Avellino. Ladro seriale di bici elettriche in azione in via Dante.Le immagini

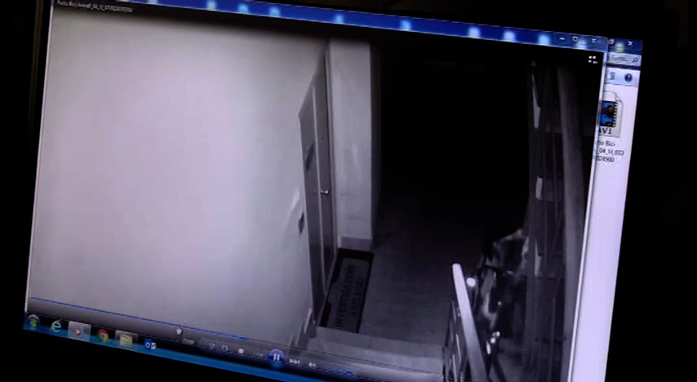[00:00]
Rubata la bicicletta elettrica di un pensionato, il ladro è stato ripreso dalle telecamere di videosorveglianza. L'autore del ride, come vedete dalle immagini, è stato intercettato dall'obiettivo del detective Sergio D'Amore, che ha l'ufficio situato nel palazzo di Via Dante dove è stato commesso il furto. Nel video la sagoma del ladro in azione, intorno alle 2.30 della notte tra sabato e domenica scorsi,
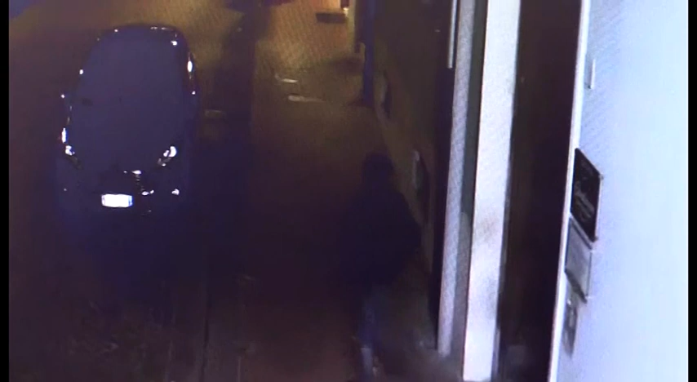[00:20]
con il cappuccio della felpa a coprire la testa, che prima effettua un sopralluogo nell'androne dello stabile preso di mira, poi dopo essersi accertato più volte che non ci fossero persone a transitare nella zona,
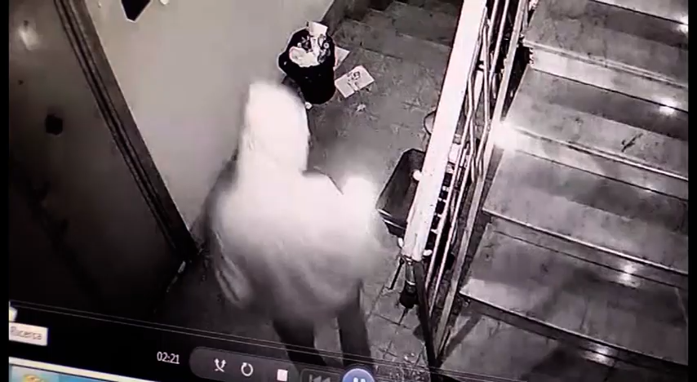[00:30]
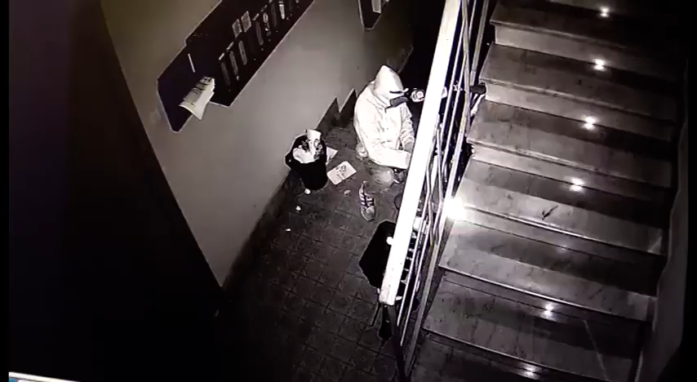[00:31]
si avvicina alla bici e tagliato il lucchetto che la teneva ferma alla ringhiera delle scale, se ne va via in sella la due ruote, un'azione di 15 minuti circa che non è sfuggita alle telecamere dell'investigatore privato.